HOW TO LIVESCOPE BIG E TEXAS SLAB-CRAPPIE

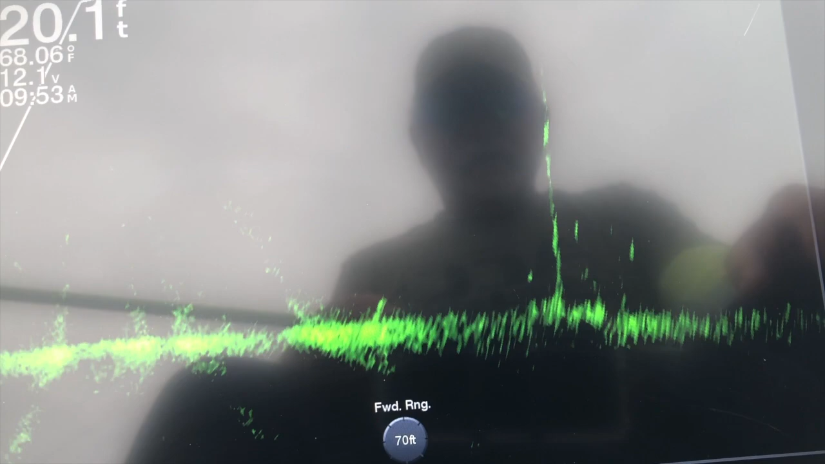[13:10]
On screen: depth 20.1 ft, water 68.06°F
Let's see if we can't find one of those.
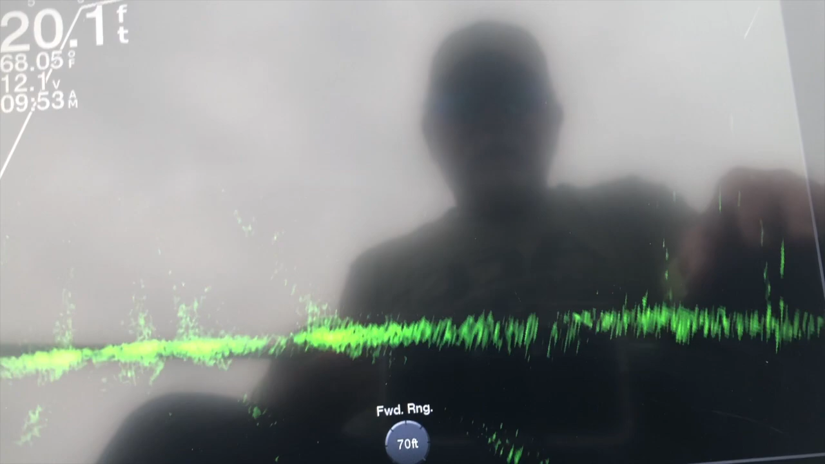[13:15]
On screen: depth 20.1 ft, water 68.05°F
The brush piles are safe with me. I don't like a brush pile. Don't really care for a laydown. Down right there with some smaller fish on it. I'm looking for a tree like this with one fish.
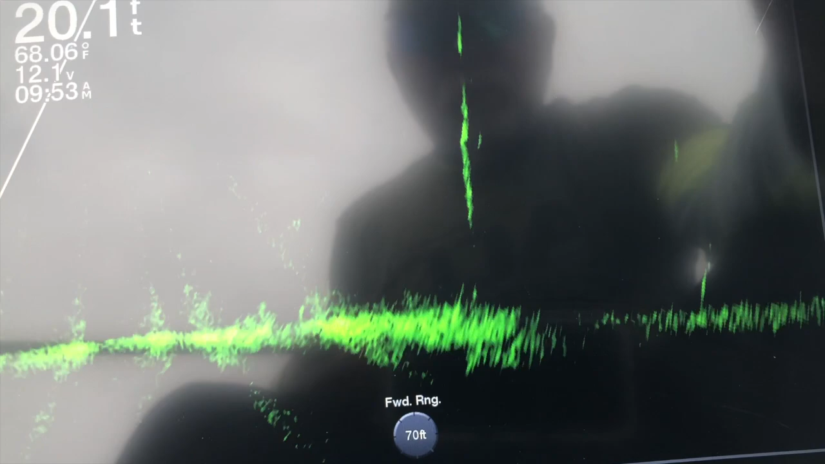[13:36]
On screen: depth 20.1 ft, water 68.06°F
I've got that cornfield sweep. I'm just kind of steering into the wind, and I'm running the little noise you hear is that foot control on the
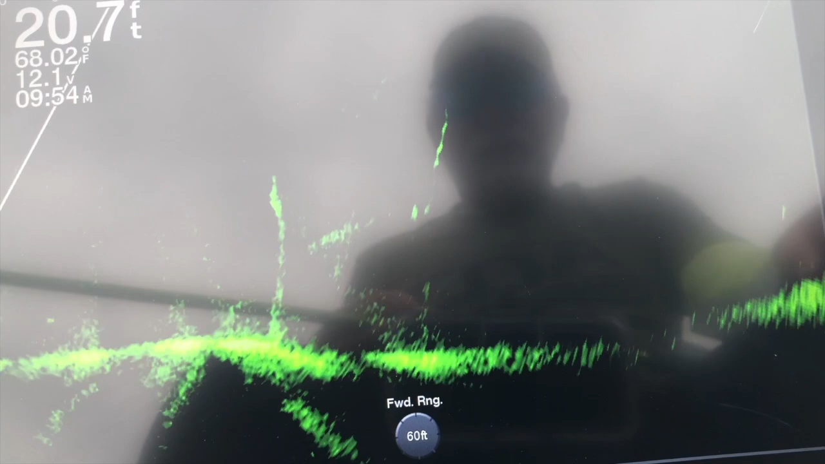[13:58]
On screen: depth 20.7 ft, water 68.02°F
cornfield.
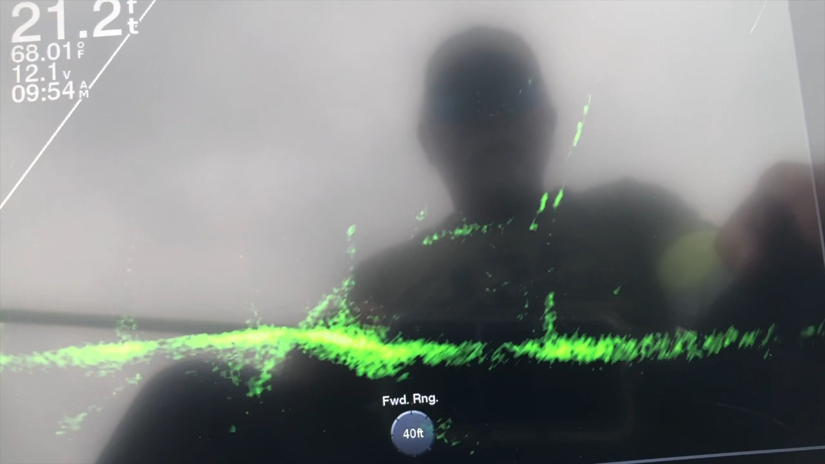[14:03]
On screen: depth 21.2 ft, water 68.01°F
I'm just panning from left to right about 9 o'clock to 3 o'clock, searching.
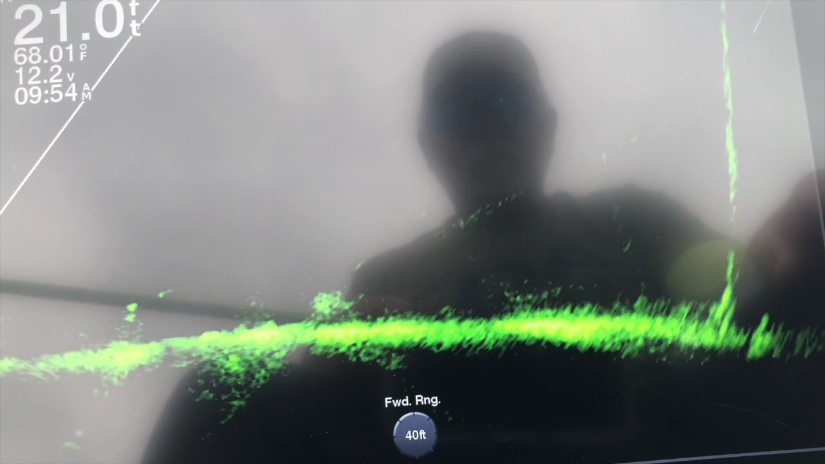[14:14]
On screen: depth 21.0 ft, water 68.01°F
Cornfield, I like it. It allows me to be hands free. Fish here, but they're
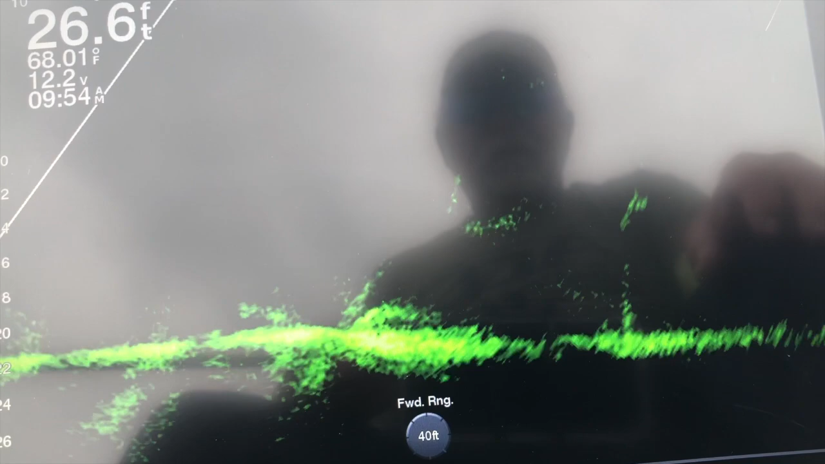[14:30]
On screen: depth 26.6 ft
downwind, so I need to circle around and come back into the wind.
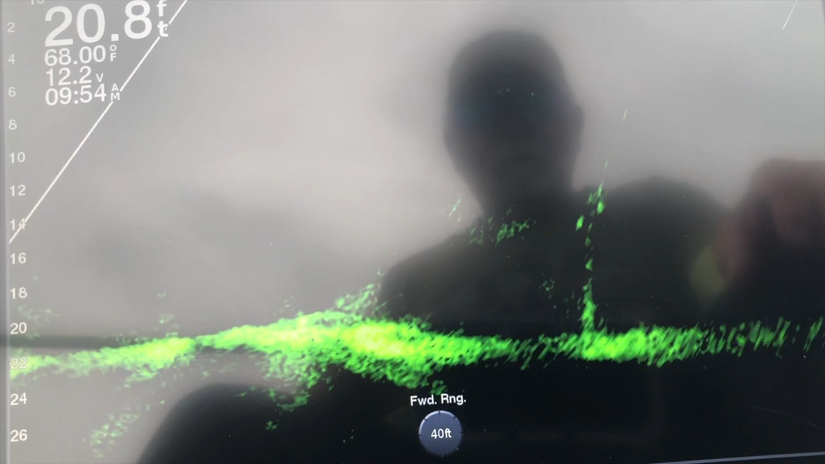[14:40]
On screen: depth 20.8 ft, water 68.00°F
They don't look that big, but I kind of want to get that first fish in the boat. Get nervous every trip till I get two or three fish in the boat and get my feet wet, settle down, see what the fish want, kind of get a pattern going.
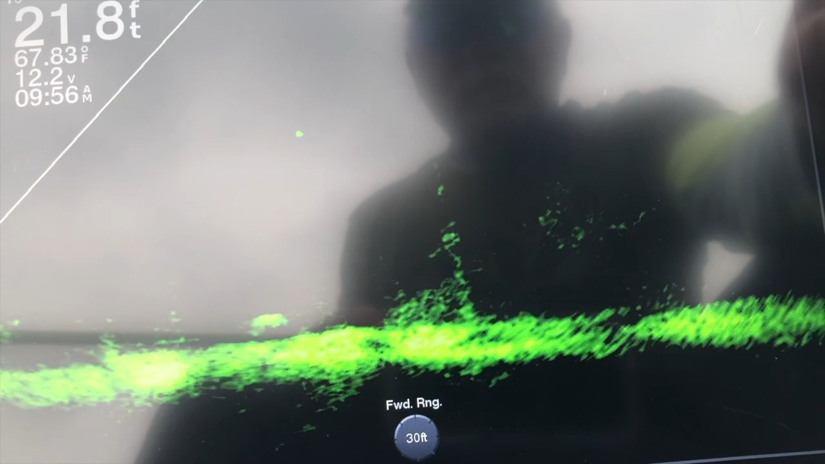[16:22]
On screen: depth 21.8 ft, water 67.83°F
Fish would be a little bigger than this.
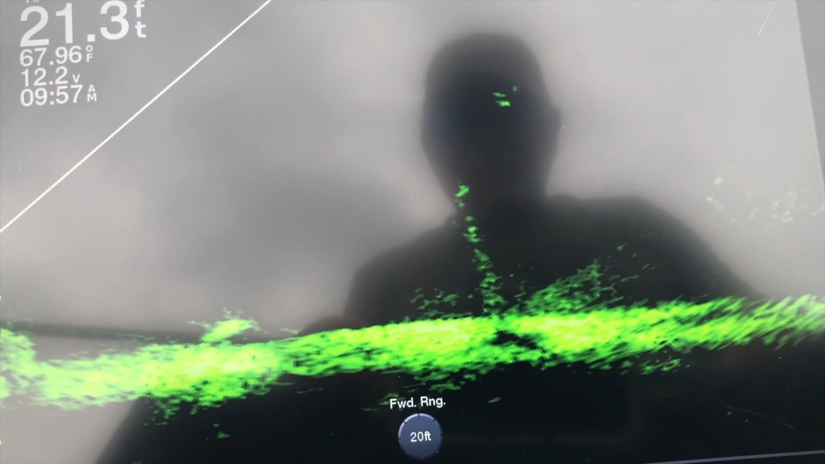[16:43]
On screen: depth 21.3 ft, water 67.96°F
He may be on the back side of the tree.
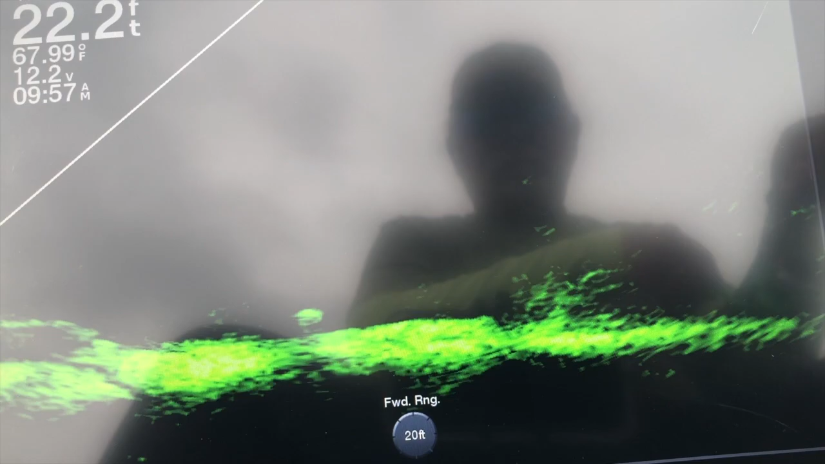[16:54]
On screen: depth 22.2 ft, water 67.99°F
I like to hold my rod tip up until I get the fish and my jig both on target. Now you can see I've kind of drifted back a little bit. So I'm just gonna troll a little bit up to the fish.
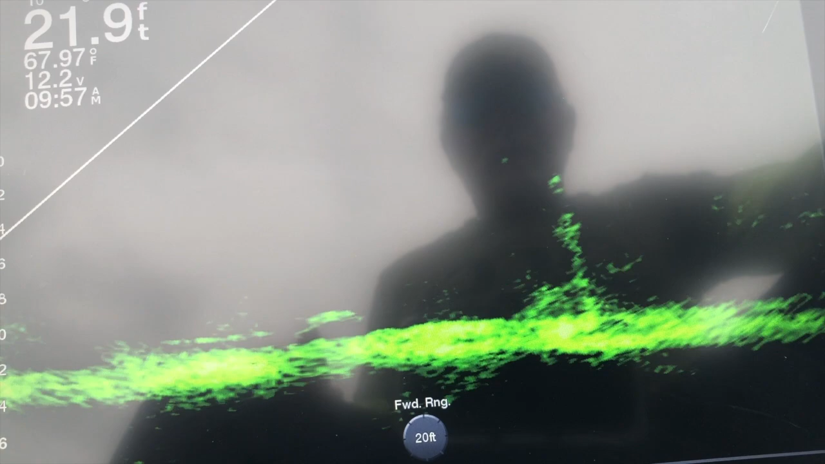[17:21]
On screen: depth 21.9 ft, water 67.97°F
Now I'll drop down to him. Not interested. Which, hey, like I said, I don't like to catch that first fish.